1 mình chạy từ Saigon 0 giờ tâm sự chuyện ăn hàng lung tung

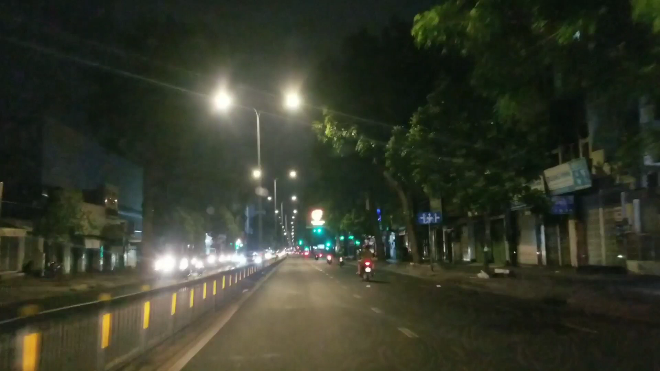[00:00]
Hello, xin chào quý vị Chào mừng quý vị quay trở lại với channel của Lý Hương TV Hôm nay Lý Hương có dịp đi xuống Sài Gòn Và bây giờ thì đang trên đường về Bình Dương
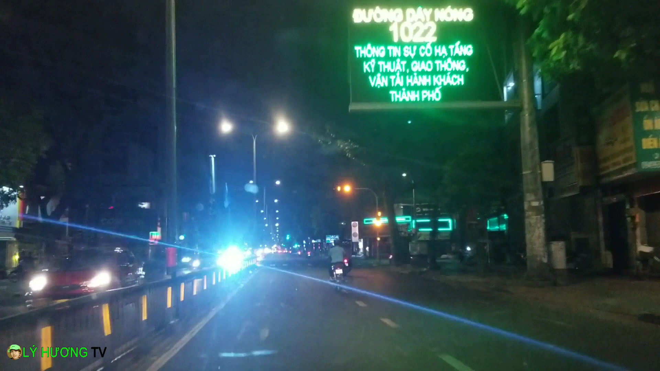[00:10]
Cũng khuya rồi quý vị 11h rồi Thì bây giờ thì Lý Hương đang ở ngay
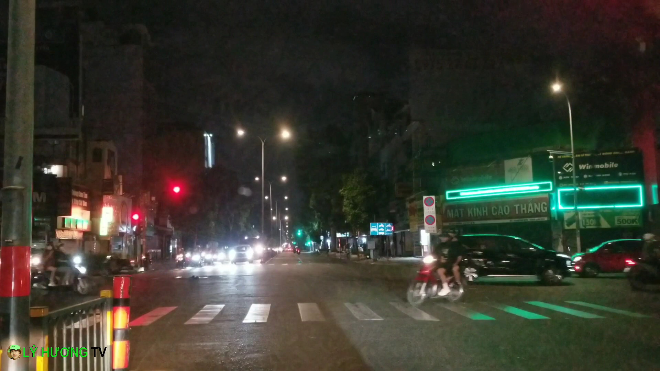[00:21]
góc đường 3 đáng 2 Cắt với lại đường Lý Thương Kiệt Và đang trên đường về Bình Dương Thì hôm nay để coi Lý Hương sẽ đi đường nào nha Ừ, hôm nay Lý Hương sẽ đi đường 3 tháng 2 đi 3 tháng 2 lúc 11h giờ đêm Sài Gòn nha Bây giờ này thì đi chạy xe ngay khúc này thì không có bị cạt xe rồi quý vị
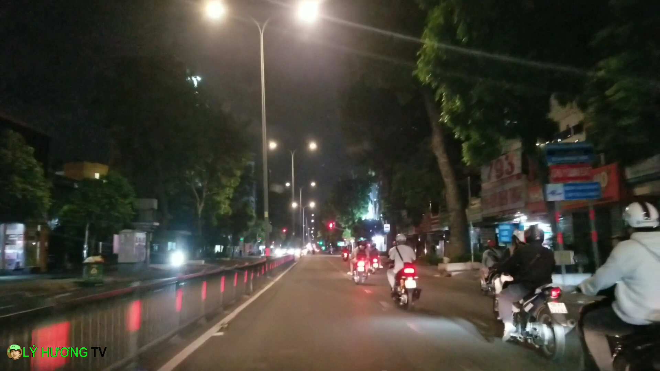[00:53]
Nói chung về Bình Dương cũng lâu rồi Nên là thấy là Xuống Sài Gòn mà đi như thế này thì không giống như là Bình Dương những cái giờ bình thường Bình Dương giờ này thì chắc là vắng hơn nhiều Sài Gòn thì cũng còn đông lắm ha 11h tối rồi 3 đáng 2 Thì các hàng quán ở hai bên này cũng như đóng cửa hết rồi ha
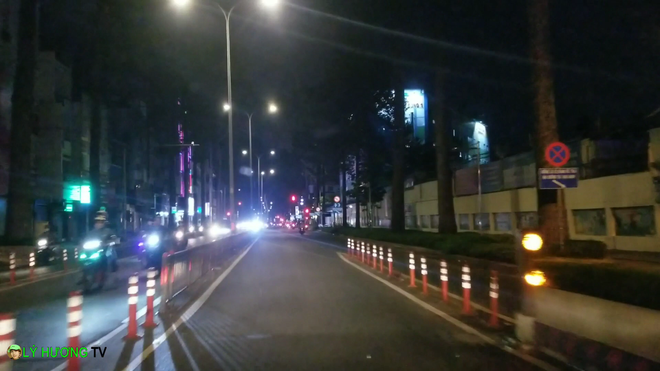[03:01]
Đó, Sài Gòn Đường 3 tháng 2 Và khoảng 11 giờ tối Chúng ta vẫn đang tiếp tục trên đường 3 tháng 2 Và bây giờ thì chúng ta cắt qua đường Sư Bằng Thạnh Phía bên tay trái là đường Sư Bằng Thạnh Trà sữa Hàn Quốc ha Ngay góc Quá đẹp luôn kìa
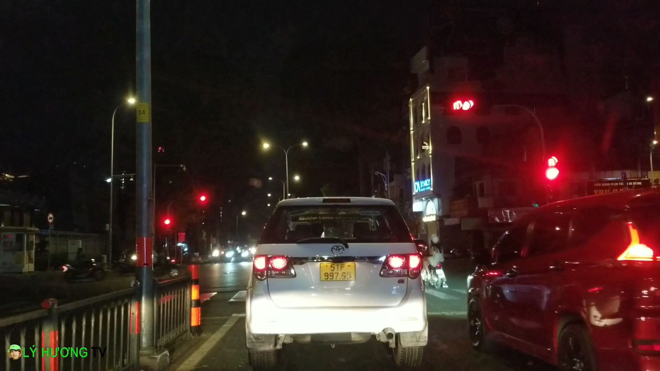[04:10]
Bây giờ thì chúng ta đang cắt giữa đường 3 tháng 2 Với lại đường Lê Hồng Phong Bên tay trái có một bò bảo tháp Đẹp lung linh luôn quý vị Đó, rồi đang xanh rồi Ý ui ui ui ui đi đi
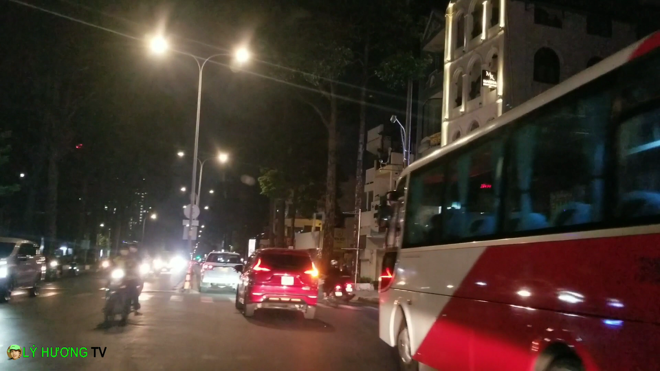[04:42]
Cẩn thận, cẩn thận Chùa gì quý vị nhớ chưa Kế bên cũng có một cái rạp hát rất là nổi tiếng Đúng rồi Việt Nam quốc tử và rạp hát hòa bình
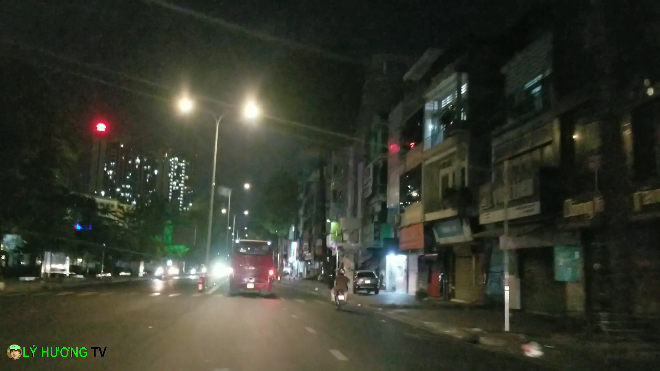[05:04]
Nhà hát hòa bình Ngày trước mà Lê Hồng đi qua đi lại Vào nhiều dịp thì không nhiều cái sự kiện tổ chức Tại nhà hát hòa bình lắm Giống như kiểu là trao giải Các sự kiện của nghệ thuật các kiểu Nhiều lắm
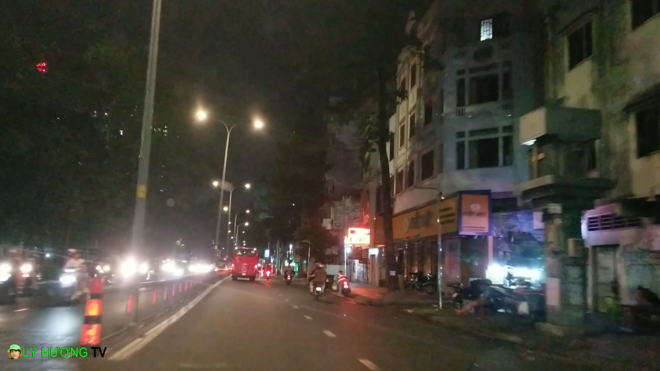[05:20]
11h tối Sài Gòn Không, quý vị có thể quan sát là hai bên Gần như là mọi người đóng cửa ha Đóng cửa gần hết rồi
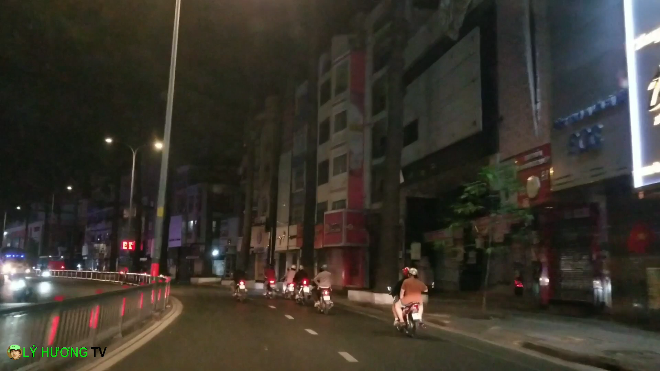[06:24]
Nói chung cũng nhờ nhiều cái tòa nhà vẫn để điện sáng như vậy Mà nhìn cái con đường nó sáng
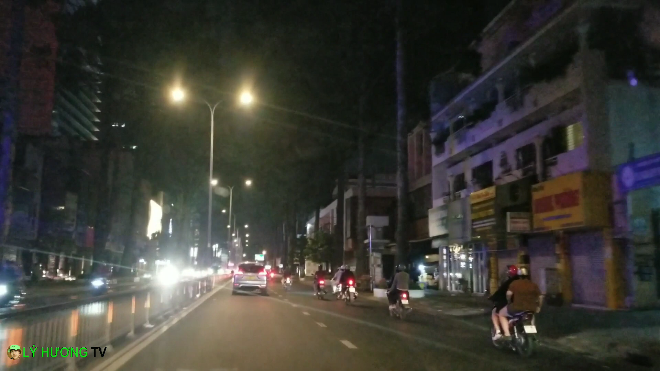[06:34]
Chứ thôi mà tắt hết thì nhìn cũng âm u lắm Điện này chiếu điện hơi mờ không Trời, phía trước mặt quý vị là ngã 6 Dân Chủ đấy Cách cầu kiểu khoảng 2km Ra Tài Gòn Nghĩa bên tay trái khoảng 600m thôi Bây giờ thì Lê Hương sẽ đi qua đường
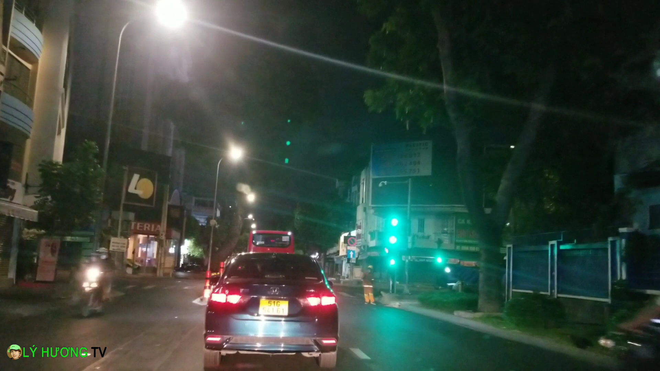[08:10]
Bây giờ những cô chú mà quét đường
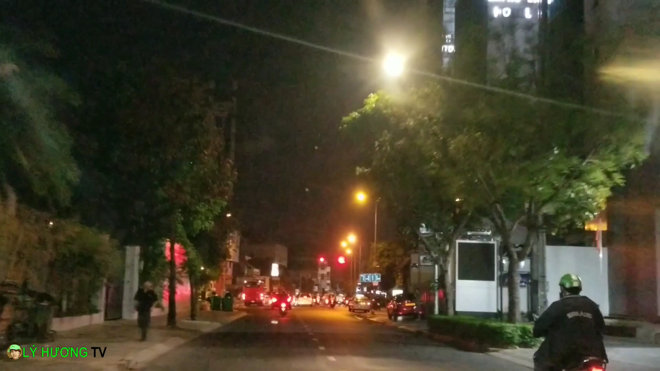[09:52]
Năm Kỳ Khởi Nghĩa Đường chúng ta đang đi là đường Chính Thắng Hãy subscribe cho
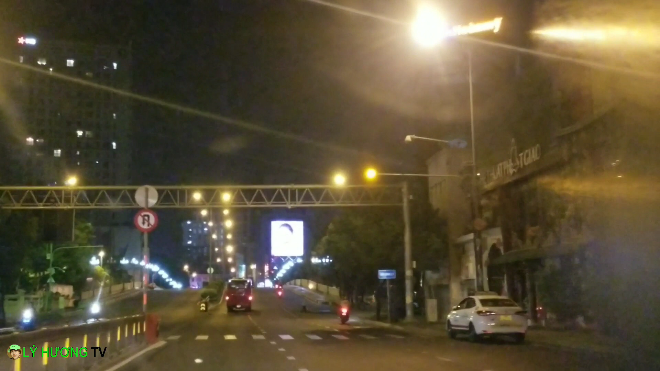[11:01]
Trời ơi chúng ta đi qua cầu Công Lý nha Hãy subscribe cho kênh Ghiền Mì Gõ Để không bỏ lỡ những video hấp dẫn
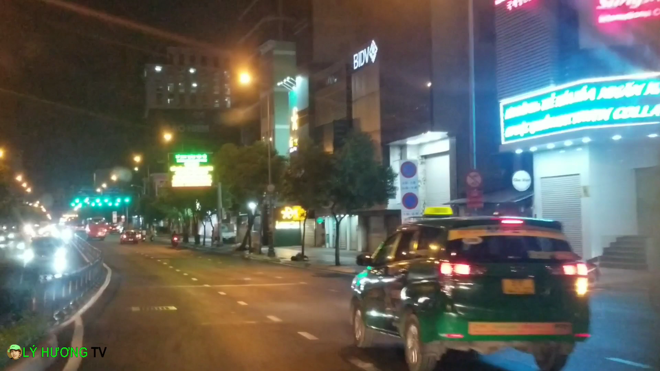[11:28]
bỏ lỡ những video hấp dẫn Thôi dừng lại đi Rồi bây giờ thì Lý Hương đang đi đến đường Nam Kỳ Khởi Nghĩa Và ngay chỗ này là cắt với lại đường hình như là
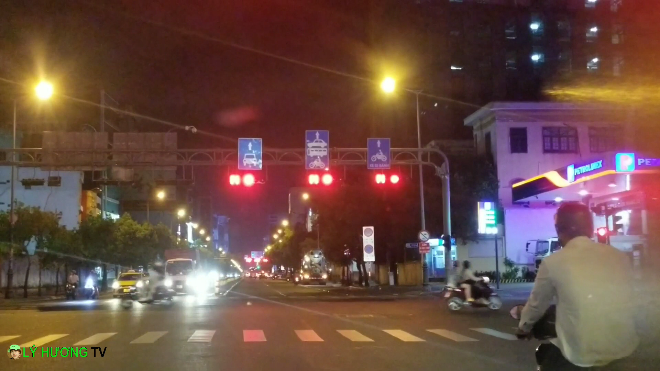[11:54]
Đường gì quý vị? Ngay chỗ cây săn nè Quỳnh vùng bắn chứ không hả?
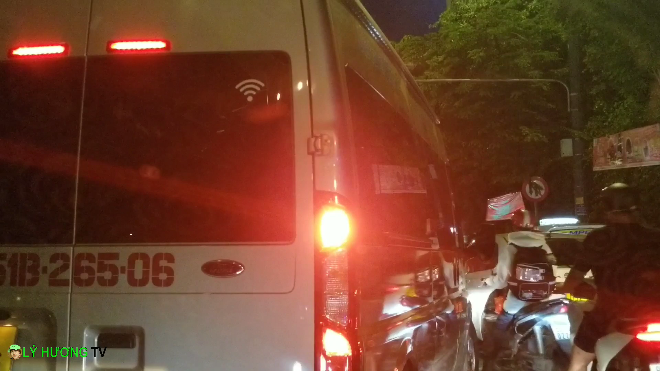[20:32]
Xe này nó muốn lạng đi đâu á Như cạt xe ở trên trước hay sao? À cái ông này ổng Lên rẽ lên đây
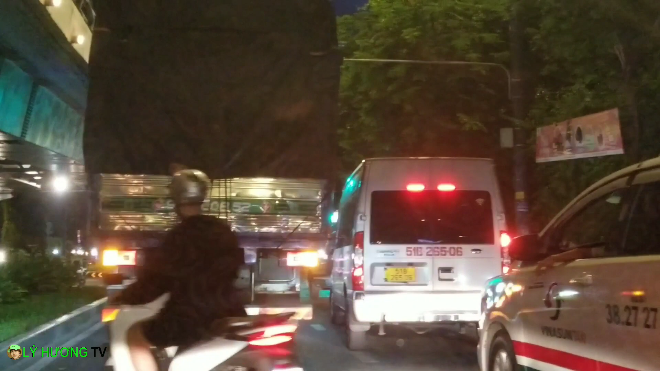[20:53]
nha Ông bị đèn cảnh báo rồi